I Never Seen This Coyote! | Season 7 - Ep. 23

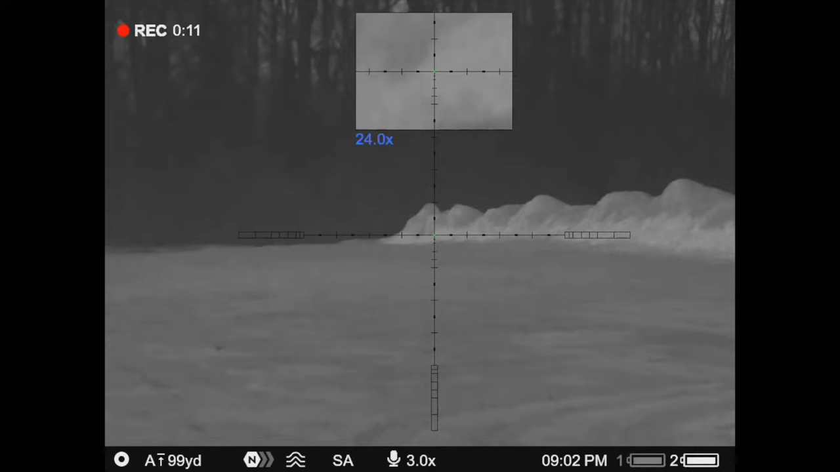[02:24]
All right, guys, spot number one of the nine. Hopefully, we can get something fired up right here. We've got a little bit of ground we can play with. So if we've got to move on them, we can. Yeah. We heard a group. We had to move on them. Just ripped a howl. They're not. We think they are enough. 300, maybe. Probably 300 yards away. They're not far. Only problem is we've just got to get them across a creek.
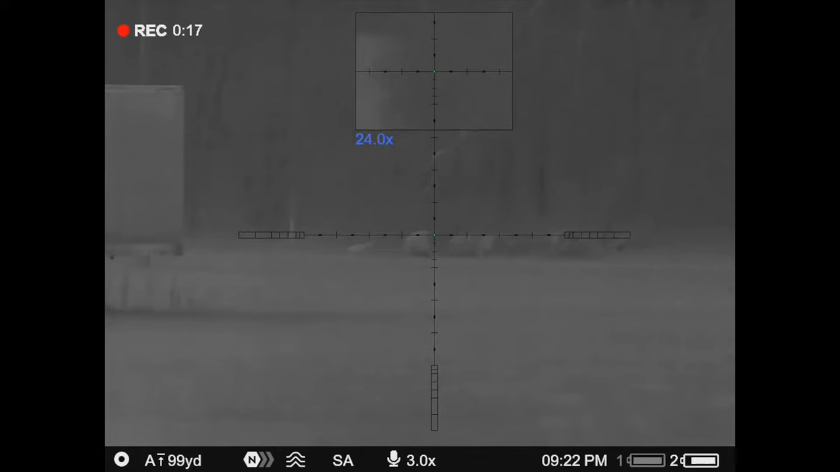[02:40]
Can't see anything here. What's that, two of them?
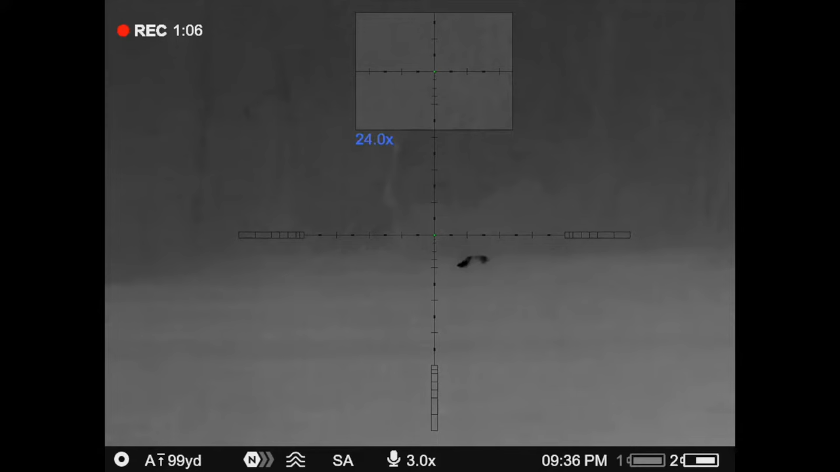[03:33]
It's a little bit of a tie. It's a little tie. It's a little tie. Well guys, Guffey got one over on me. It is not a good night for the thermals for sure. But we actually had to gain. There's a creek right where that coyote is at. We had to gain a little bit of distance just to get to him and get close enough to get him to poke across this creek.
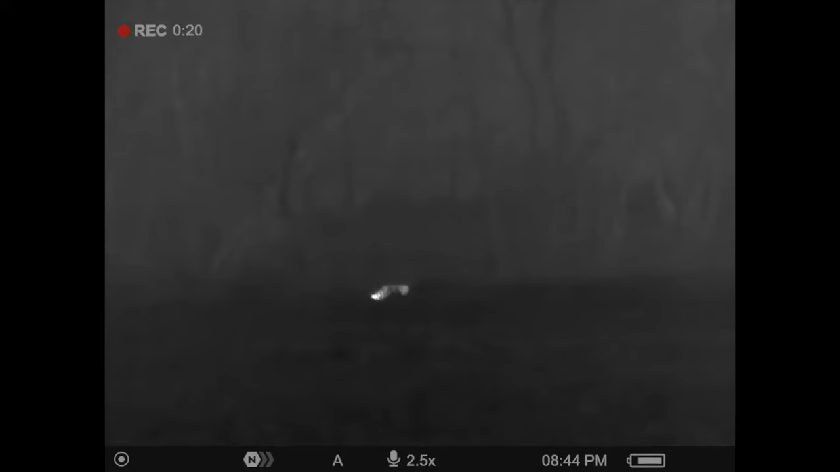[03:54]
So Guffey laid his hammer down on him.
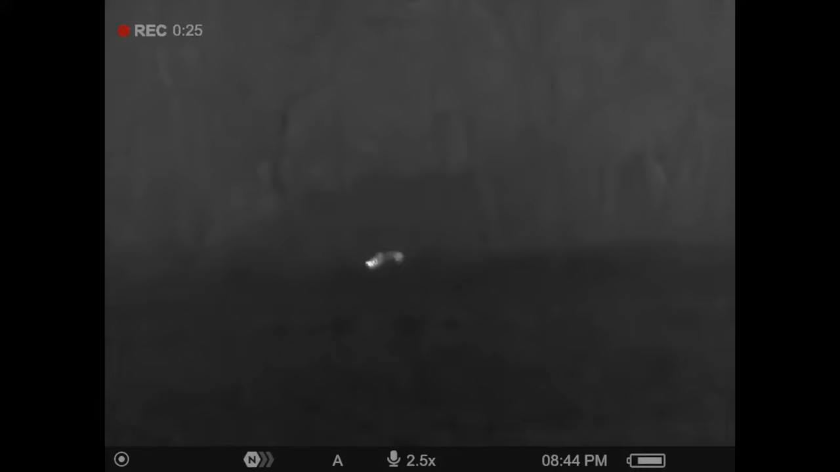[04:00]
We're going to go over here and get this dog drug back. Well, Guff got the coyote. I mean, absolutely dumped him.